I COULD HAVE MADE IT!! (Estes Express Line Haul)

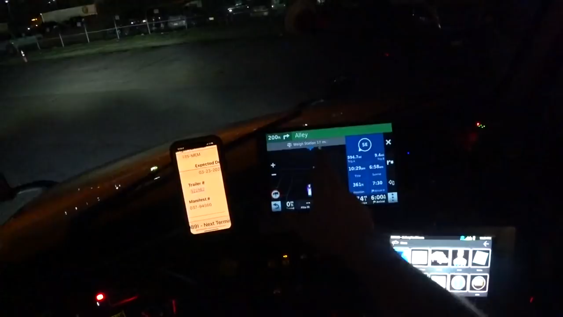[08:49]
Uh, if I click turns up ahead, I have, uh, which we're going to have to stop at the Loves and get fuel, 19 miles, because I'm down to a quarter of a tank and their fuel system is down here. So, I'll be stopping there, getting fuel in depth, and then we'll continue our way. So, right now, I'm projected to get there at 6 a.m. Um, so yeah, we'll get there, yeah, but we'll get there before the traffic really starts hitting too bad.
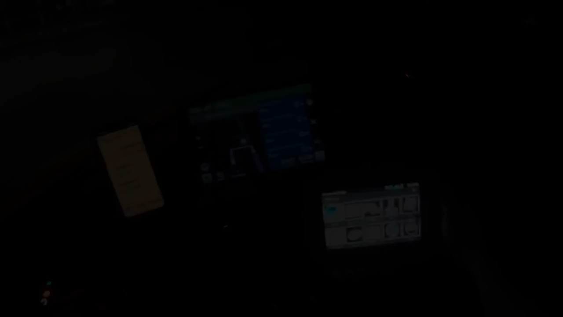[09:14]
Well, we've made it into Dallas. If you can't tell. We've got the skyline off in the distance and the red brake lights everywhere.
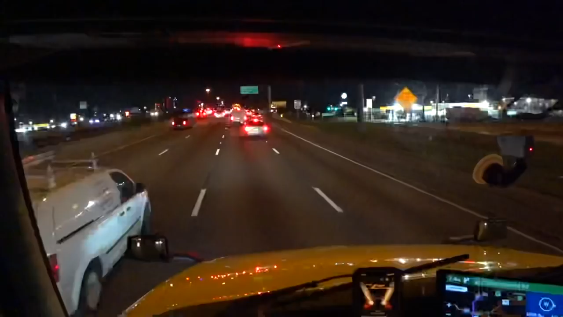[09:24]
It's, uh, 6 a.m. So, we're heading to the good old morning traffic here. I'm about 7 miles from my exit. Probably take me an hour to get there.
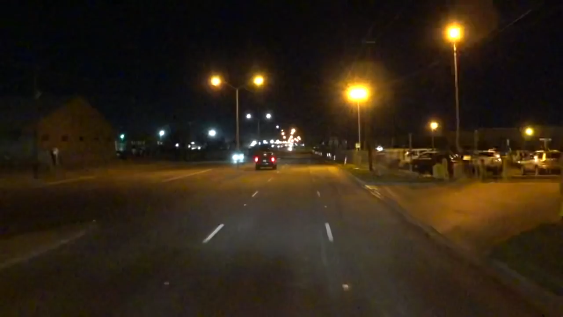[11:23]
Arriving at Dallas DLT-89 on the right.